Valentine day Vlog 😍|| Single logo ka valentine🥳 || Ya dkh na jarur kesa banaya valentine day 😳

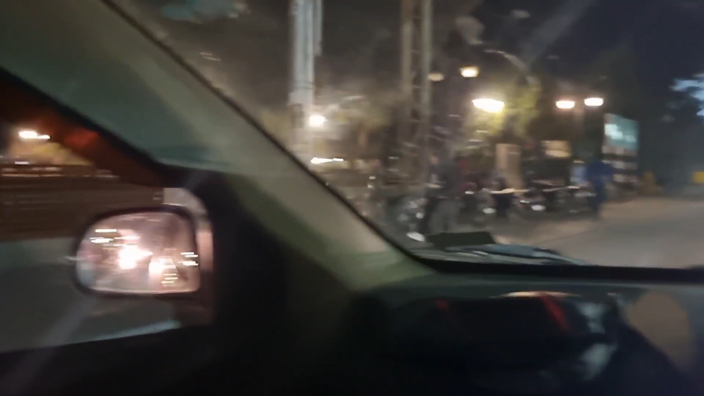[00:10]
मतलब गाइस ठेके पे इतनी भयंकर भीड़ थी ना,
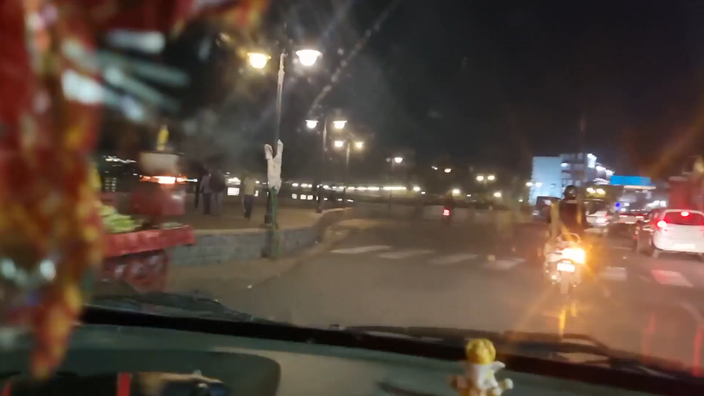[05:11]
यहाँ पे हमारे कोई भी कपल नहीं दिख रहे, यहाँ पे सिर्फ सूना और सुनसान पड़ा है।
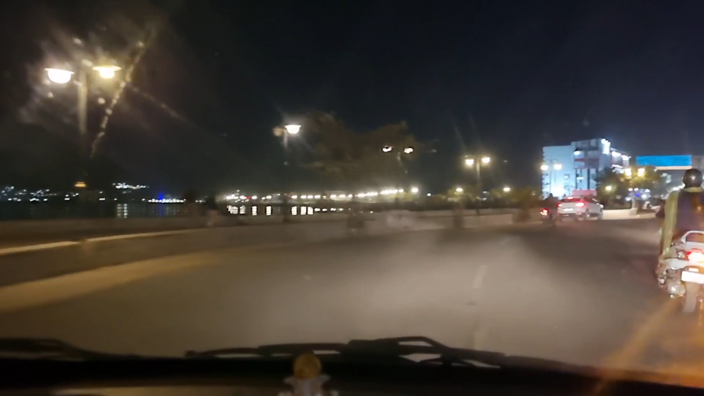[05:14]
इनकी गाड़ियाँ खड़ी नहीं, गाड़ियाँ ये सब पीछे गए हुए हैं, पीछे यहाँ पीछे गोपचे में ये सारे।
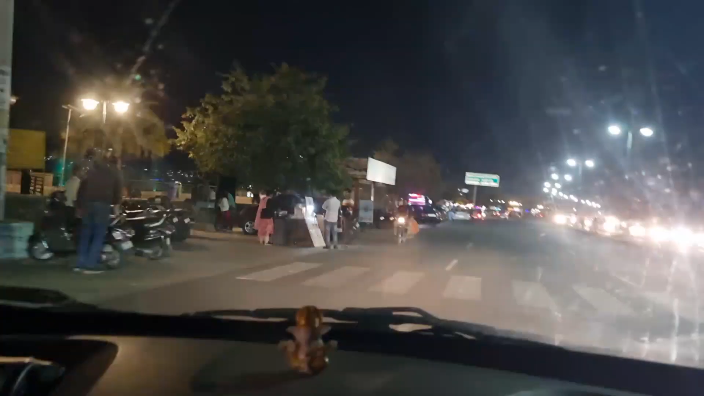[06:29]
स्लो, और यहाँ आपको दिखाएंगे यहाँ पे होगा कपलों का अड्डा।
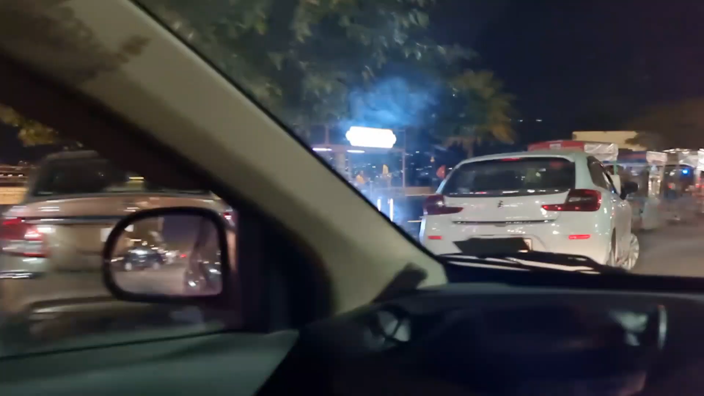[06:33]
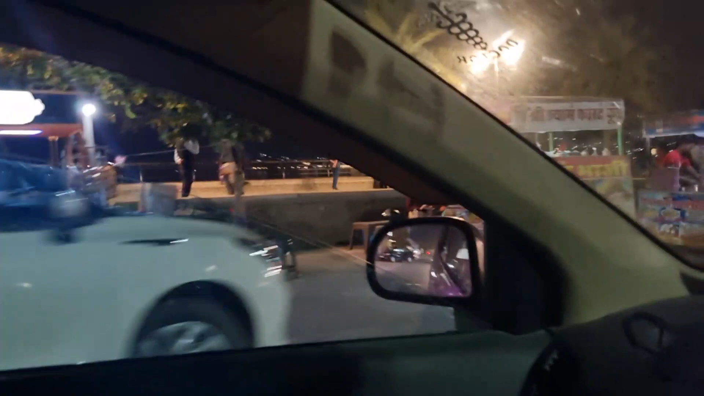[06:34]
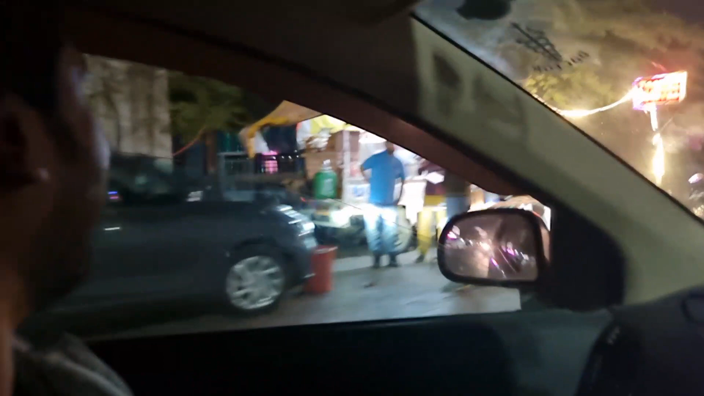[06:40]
राज तेरी आवाज उनके भी डर जाएंगे, वो शक्ल देखो पुलिस वाला लग रहा है, ये तो बैठा हुआ अंदर बोला ओए क्या कर रहे हो, देखो ये सामने से आए, हमारी चौपाटी होगी खत्म।
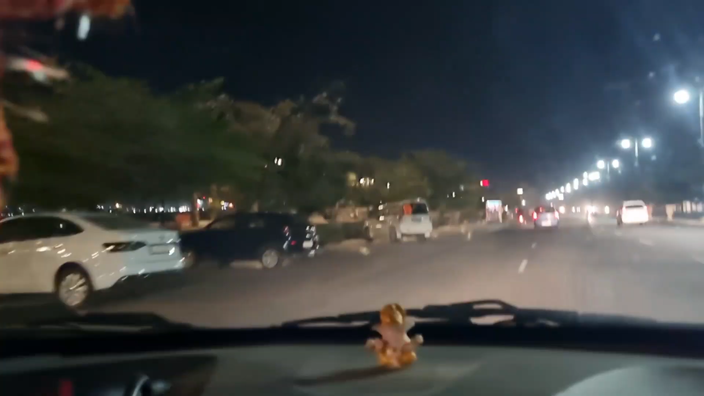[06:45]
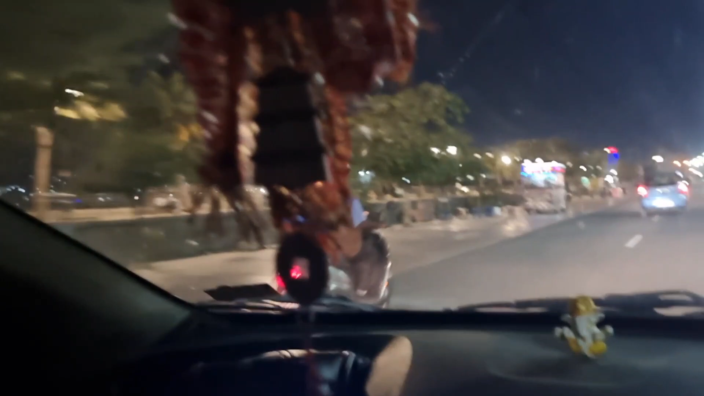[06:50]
बजरंग दल की गाड़ी दिख गई गाइस, बजरंग दल की गाड़ी,
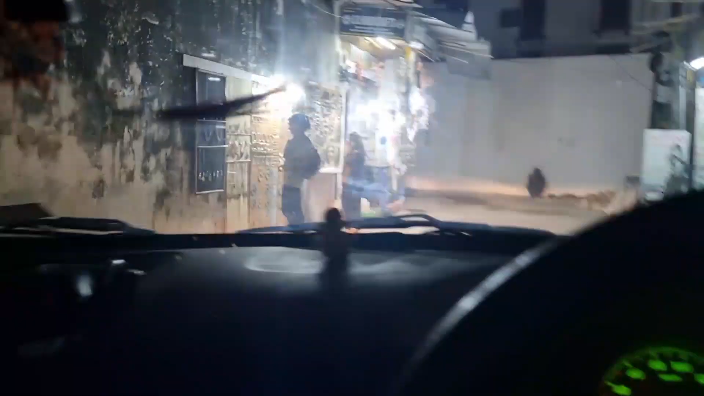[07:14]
सनसेट पॉइंट, और ये देखो भाई अजमेर ब्यूटी,
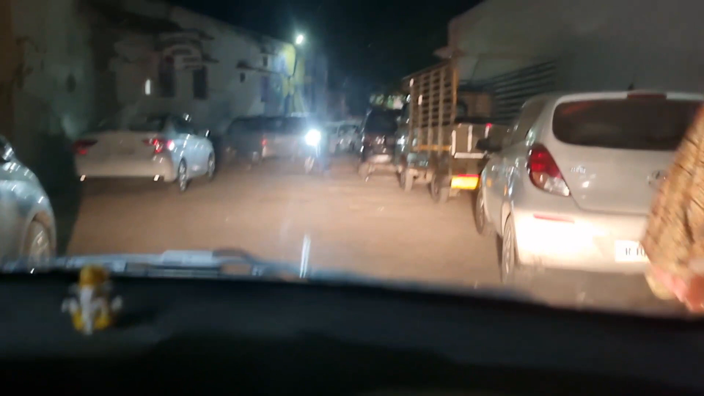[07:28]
वो गाइस देखो आप कितनी भयंकर भीड़ है, यहीं लगा देता हूँ मैं तो।